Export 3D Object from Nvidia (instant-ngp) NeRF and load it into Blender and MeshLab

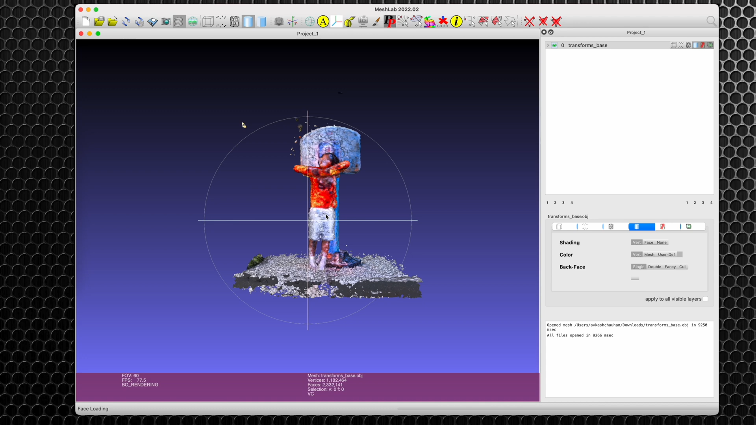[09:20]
see here that this is the very first object which has the vertices color built into which is quite different from the blender because blender does
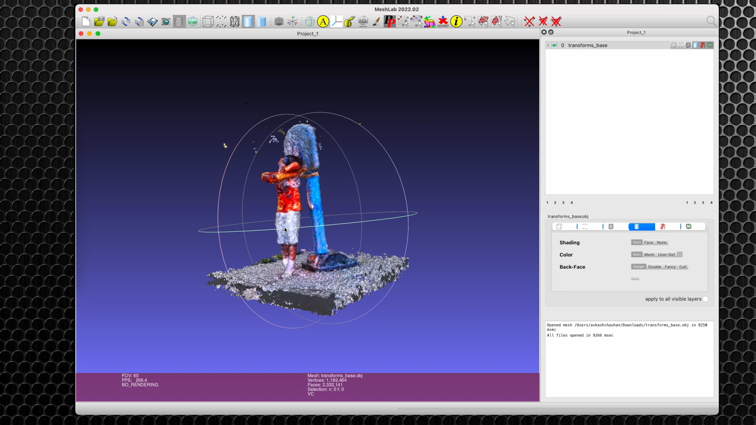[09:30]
not import the vertices color when we are opening the 3D object file.
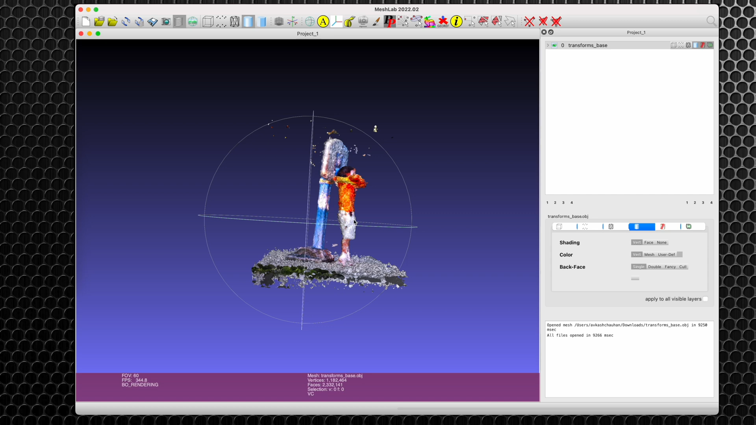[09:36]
So this should be very simple example for me to show you that when
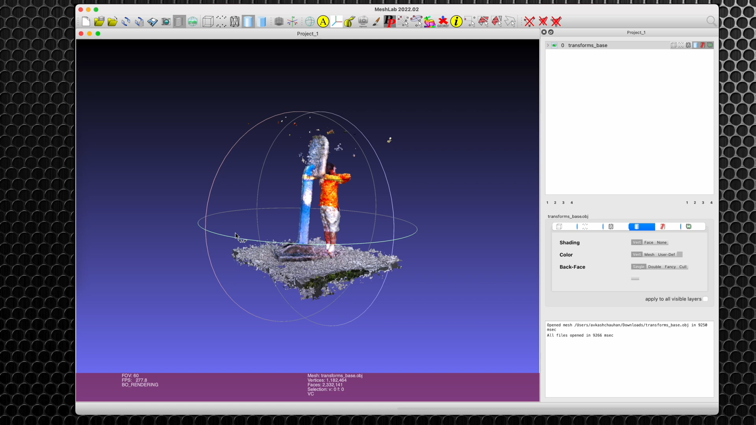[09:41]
you are exporting the 3D object from instant ngp nerf session it does have the vertices color embedded into it and as you could see here this option shows that vertices colors are this is the mesh and this is the vertices color. Here you have some options available for you to
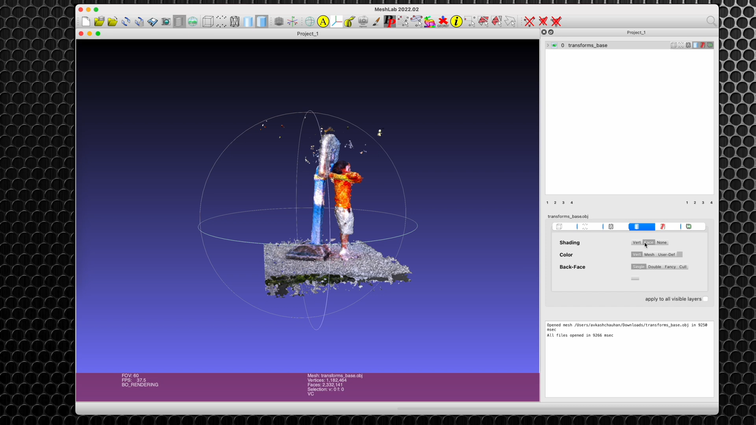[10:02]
really try to understand how you would want to match your 3D object which is already open here.
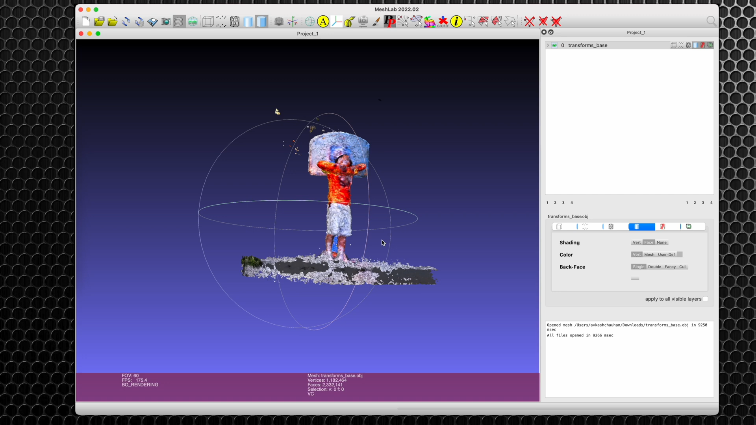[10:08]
Here if you would want to use the user defined vertices color rather than using the original one.
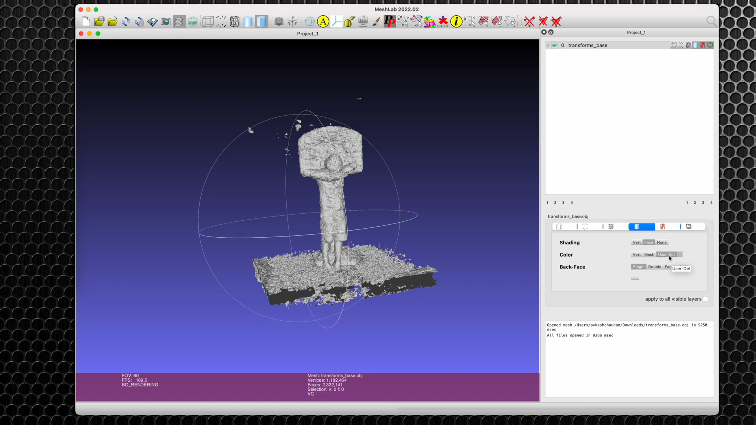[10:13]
Now let me load the second 3D object which had a lot more properties into it.
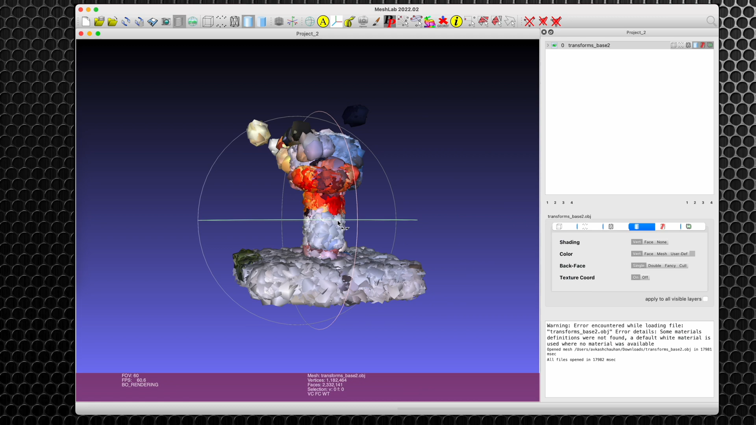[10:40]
and here as you could see that even in this scenario the 3D model is loaded
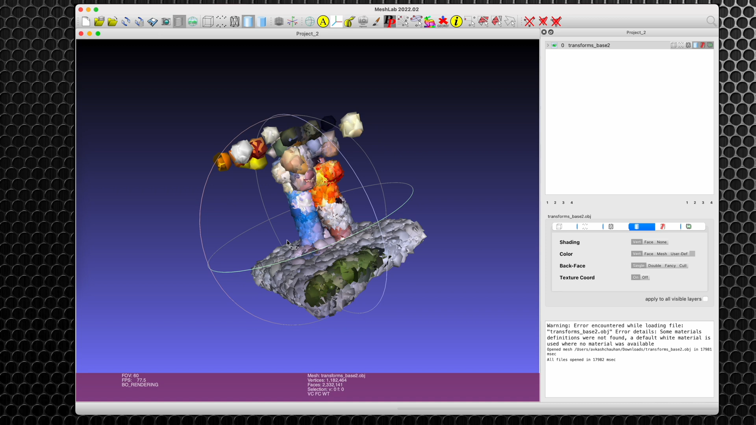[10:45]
and again you could see the color and non-color and this
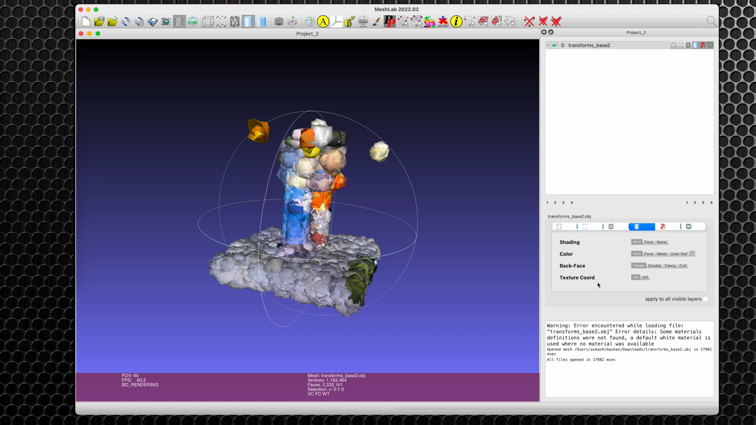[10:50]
model does have a lot more properties comparative to the previous one and as you could see that the triangles are much more clearly visible in this design versus when we have the shading applied to the triangles zooming in and out should give you the much more clarity.
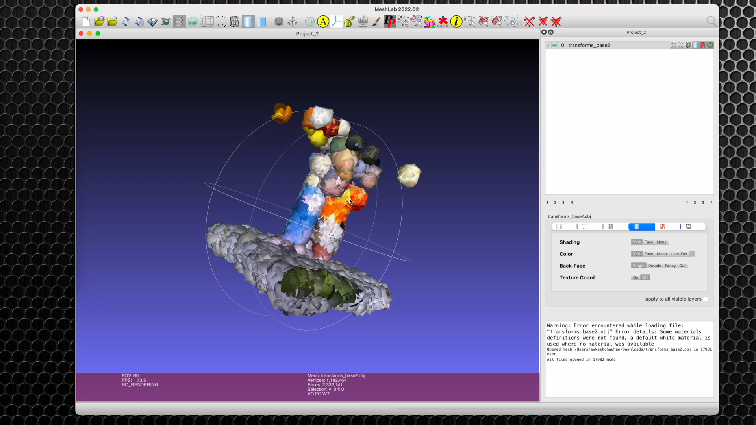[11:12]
So that's how we could really prove that exporting the 3D object as a nerf object from nvidia ngp does export the vertices color and depending on the tool which you are going to use to open the 3D object you can play with the object and also either reuse the vertices color or you can apply your own vertices color top of the 3D object.